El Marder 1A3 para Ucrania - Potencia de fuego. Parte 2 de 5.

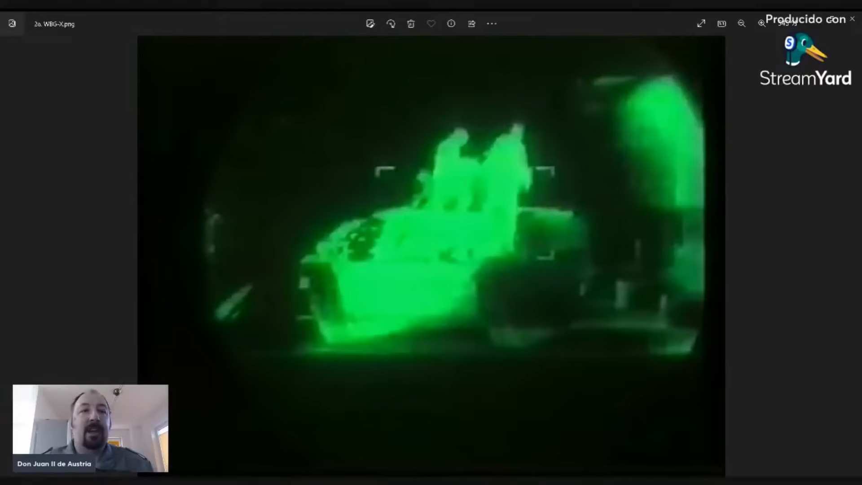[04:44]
Aquí tenemos... ¿Veis? Una imagen del termal. Obviamente, para los estándares de hoy es una imagen muy mala. ¿Vale? Pero tenéis que tener en mente que eso, a inicios de los... O sea, a finales de la década de los 70, a inicios de la década de los 80, esto era creme de la creme. Por eso años no era... Tener un visor termal no era algo que se daba por supuesto. ¿Vale? Y eso es un termal de primera generación.
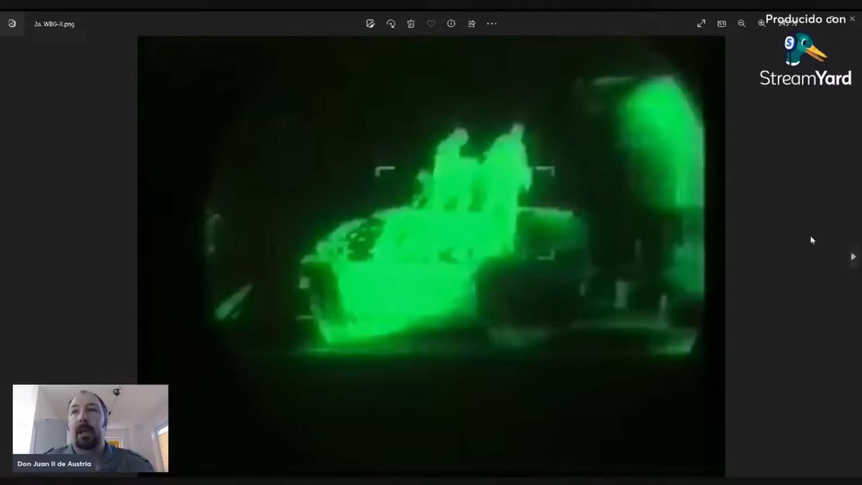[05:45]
Y un rango de detección, o sea, donde veo algo que está caliente, donde veo la famosa manchita caliente, hasta unos 3.000 metros. ¿Vale? Bien. Vamos a seguir. Aquí vemos también el panel de...